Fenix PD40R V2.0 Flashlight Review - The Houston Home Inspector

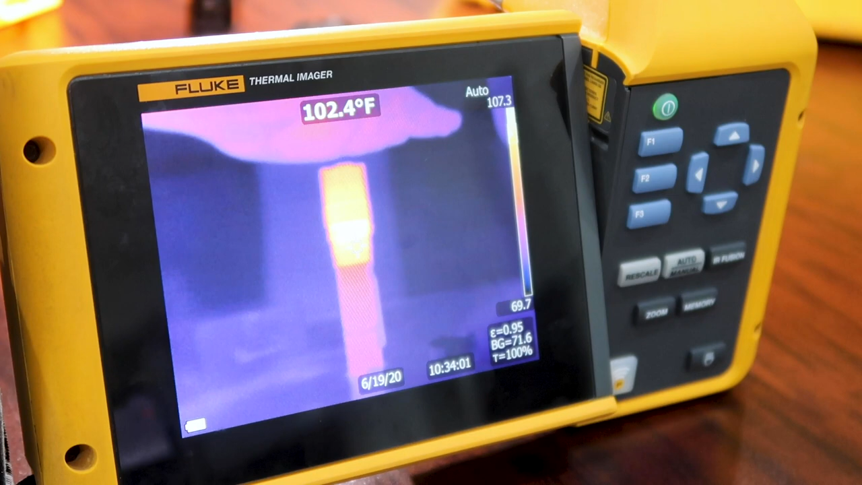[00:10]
On screen: spot 102.4°F
I can feel the heat coming off of it too as well.
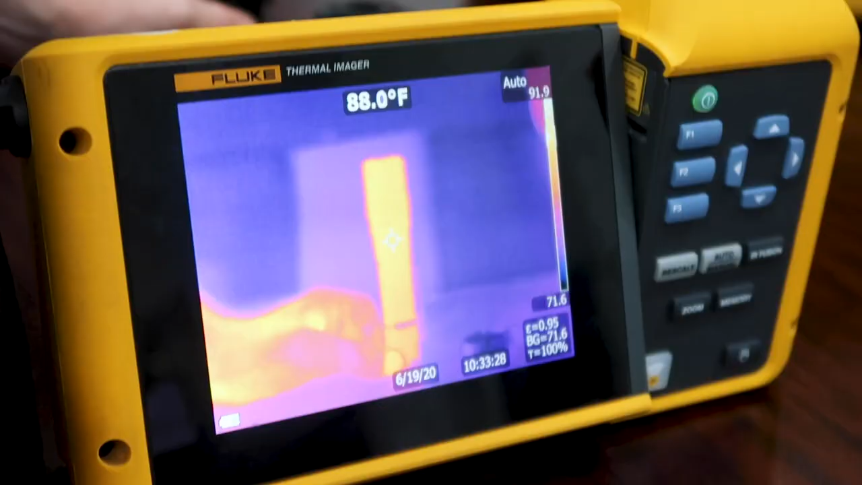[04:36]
On screen: spot 88.0°F
Right now it's about 88 degrees. So we're just going to go straight to the hottest setting here.
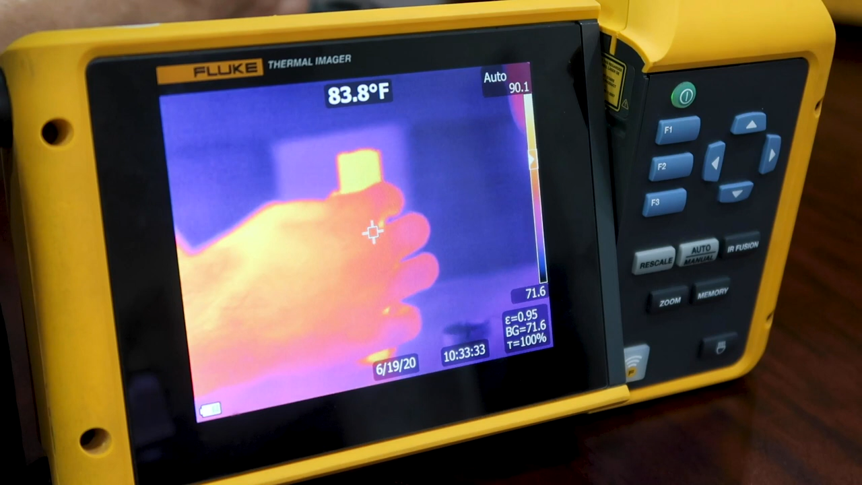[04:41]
On screen: spot 83.8°F
It'll jump up pretty quick, I'm assuming.
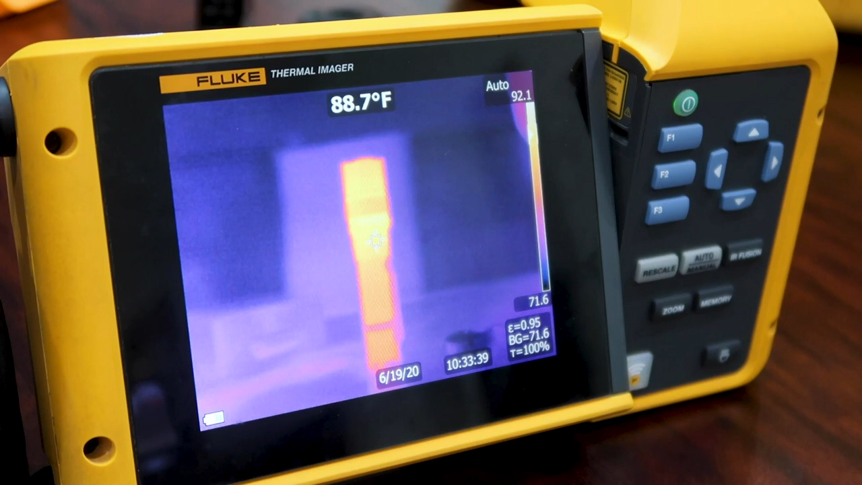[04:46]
On screen: spot 88.7°F
Oh, yeah, there it goes. Woo, that's kind of cool. So it's 92 already. So you got to imagine you using this in the attic space, how hot this can get pretty quick on it. I can feel the heat coming off of it too as well. It's 103. But it's actually really neat. Look, it's keeping all the heat at the top here.
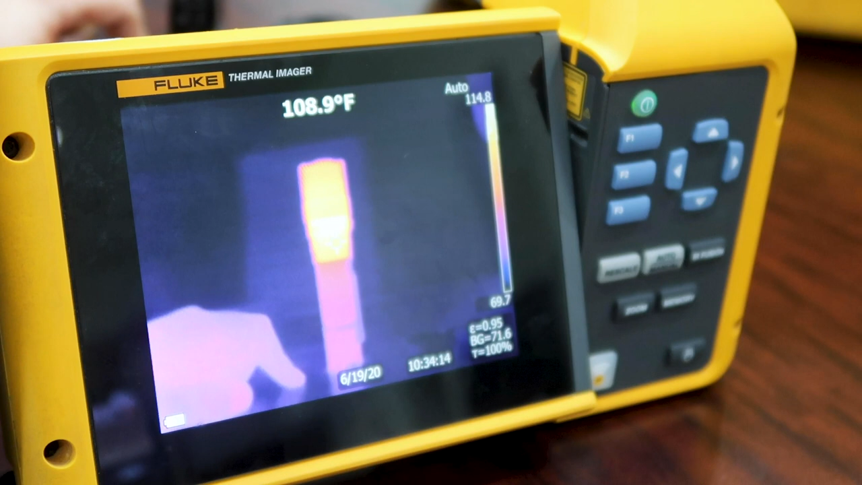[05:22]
On screen: spot 108.9°F
It's not coming across 108. Well, there we go. 110. 14. Oh, 15.
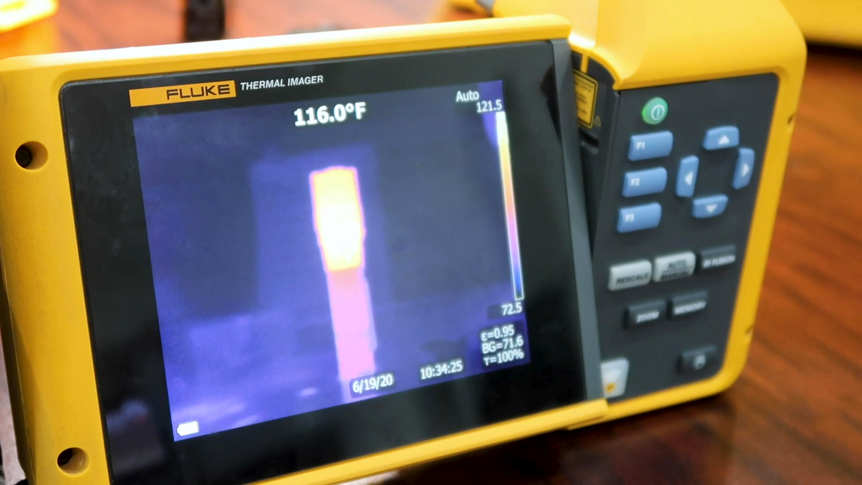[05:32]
On screen: spot 116.0°F
Yeah, I can feel the heat coming off the beam here. Show it heating up my hand too. Oh, yeah, it's burning my hand. I'm 20. Oh, man, it's going. About 124. That's pretty hot.
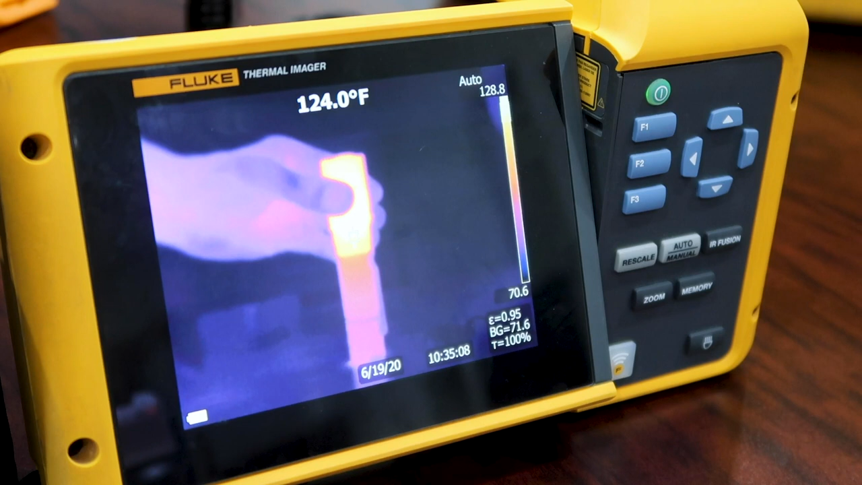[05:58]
On screen: spot 124.0°F
It's uh, you can still keep your hands on it.
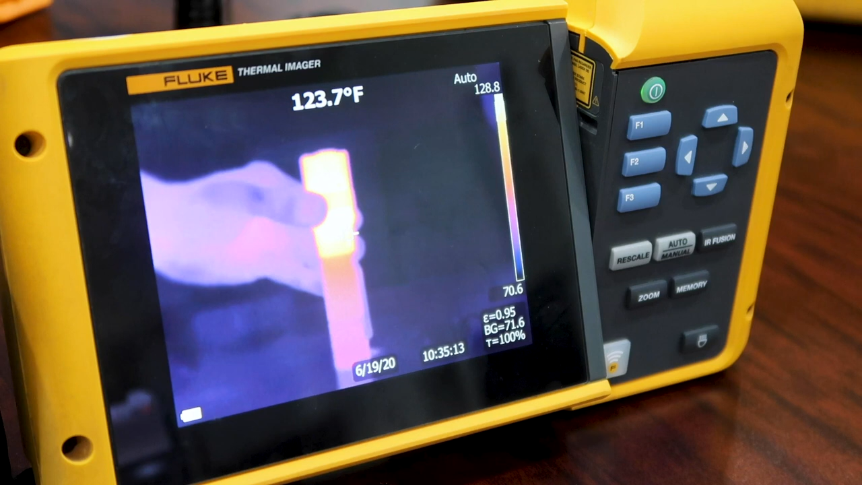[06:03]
On screen: spot 123.7°F
It's a it does get a little hot to the touch. You can kind of see it on my fingers there.
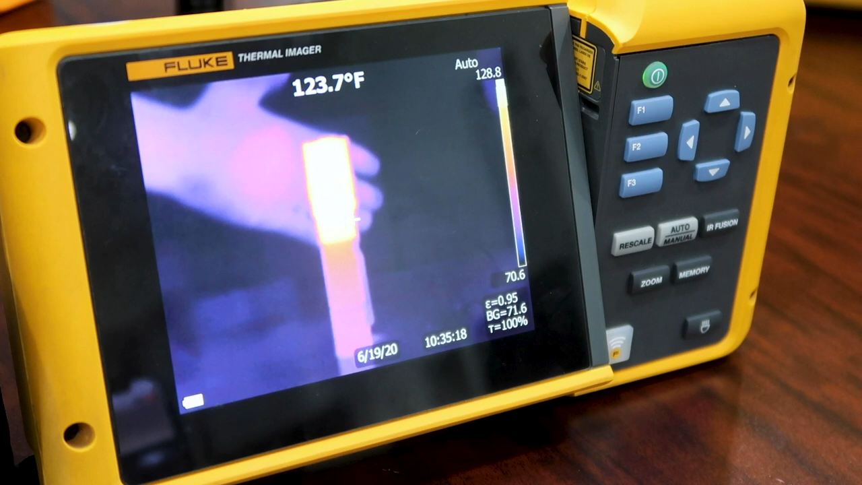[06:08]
On screen: spot 123.7°F
125, huh? So it looks like it's capping out around there.
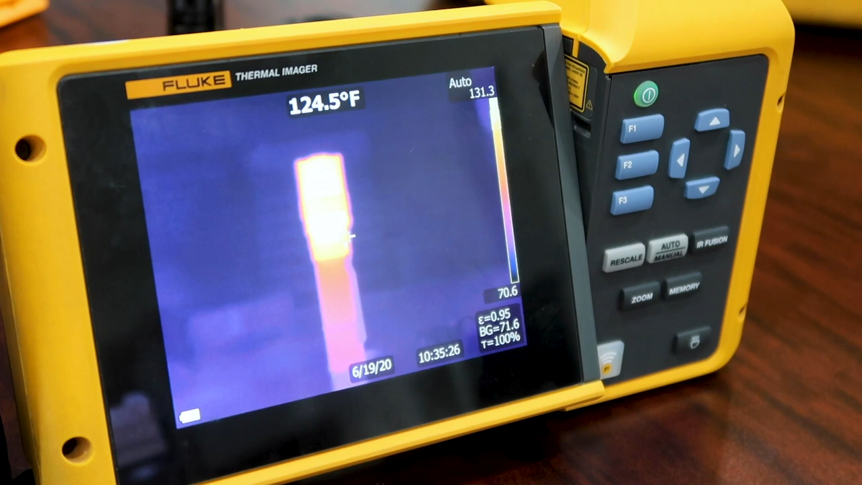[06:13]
On screen: spot 124.5°F
Yeah, it's sitting about 125 degrees. That's how hot this this bad boy gets. That's pretty neat.